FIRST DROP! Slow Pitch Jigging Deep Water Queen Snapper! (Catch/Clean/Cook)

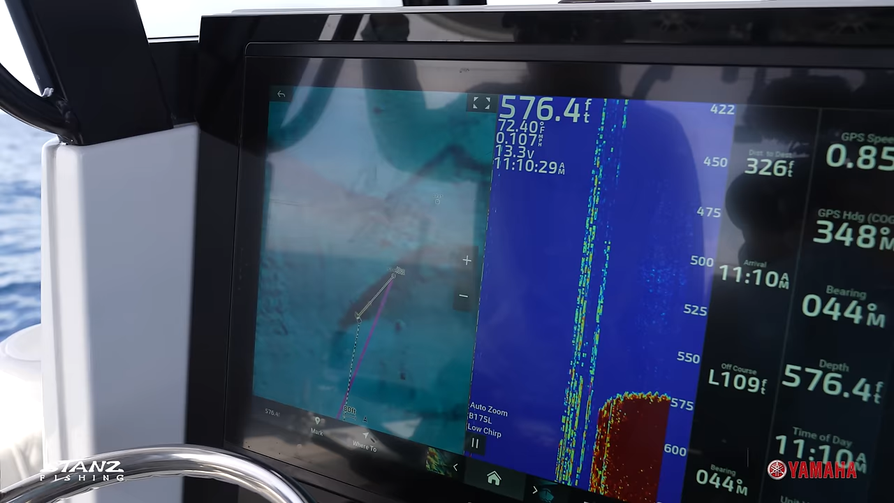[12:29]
On screen: depth 576.4 ft, water 72.40°F
So we just ran down to the west here, just a little above Marathon. You can see this is the Garmin Shader Relief, and we're in 575 feet now.
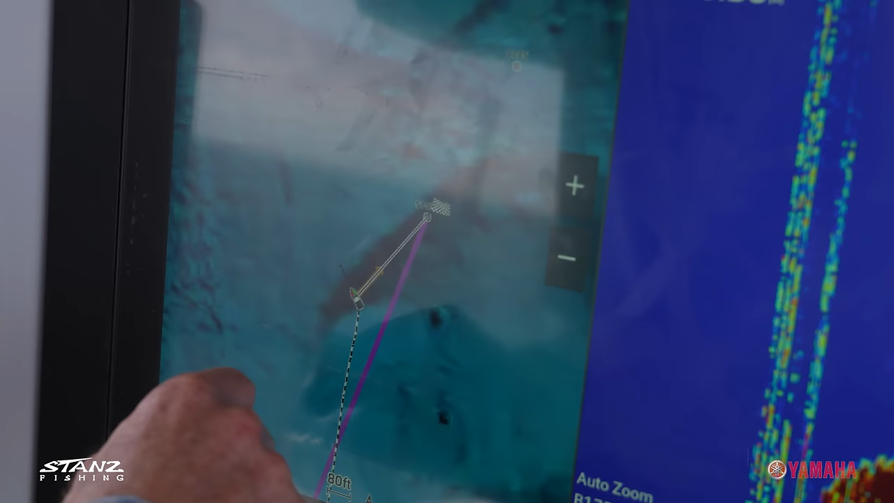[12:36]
It's 600 feet on this ledge here. But there's a nice ledge right here. There's another ledge right here.
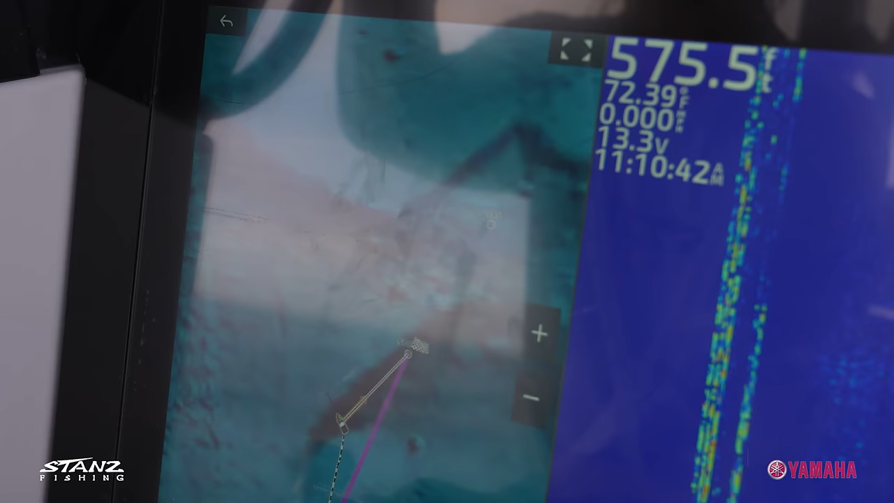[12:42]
On screen: water 72.39°F
And there's so much bottom up here off the Florida Keys that you just have to try, you know, and you know, it's just trial and error. So you just keep fishing it and trying it.
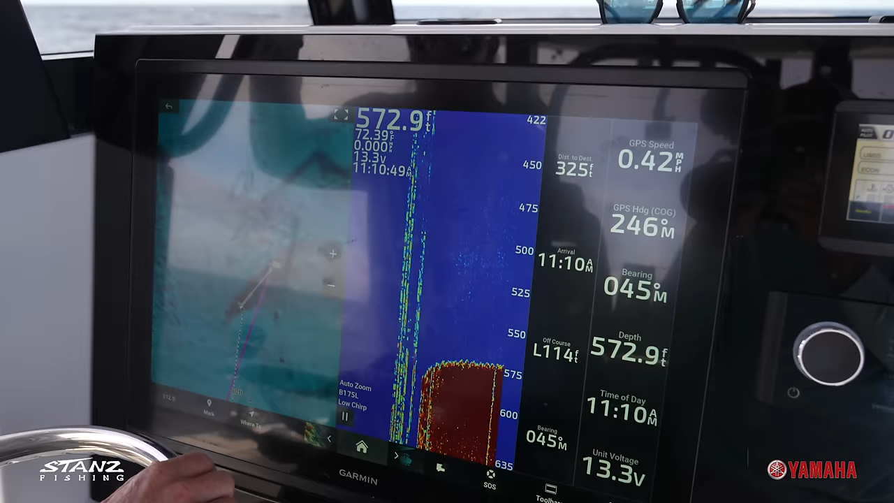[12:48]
On screen: depth 572.9 ft
We're gonna see what our current's doing now, our drift. Our drift speed's a bit slower here.
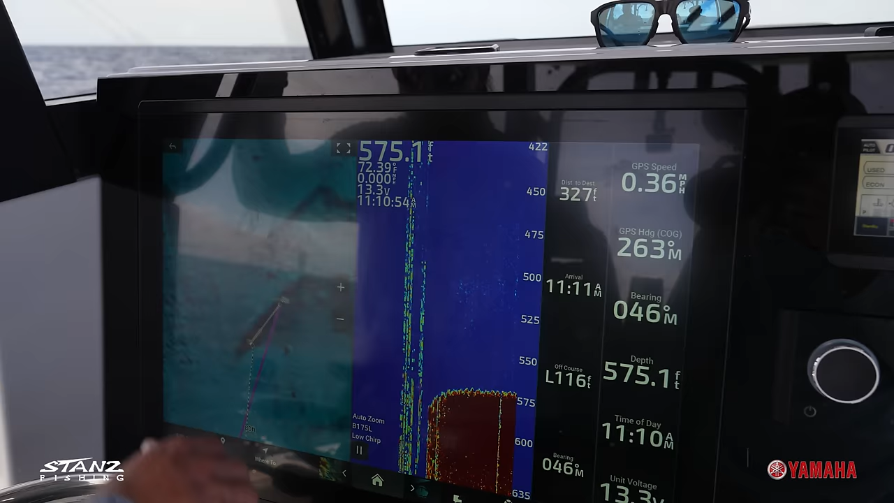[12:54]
On screen: depth 575.1 ft, speed 0.36 mph
We're out in the Gulf Stream out there a little bit deeper earlier, but all these ledges in here, you can see that relief there. And that's where we're gonna hit.
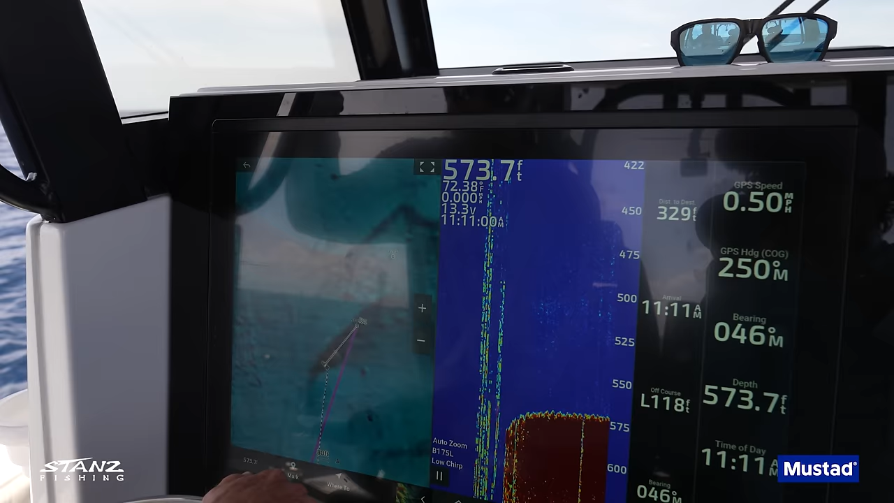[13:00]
On screen: depth 573.7 ft
And tile fishing, the blue line tiles are closed right now, but yellow edge grouper is open. It's a deep water grouper, so it's not the shallow water grouper complex.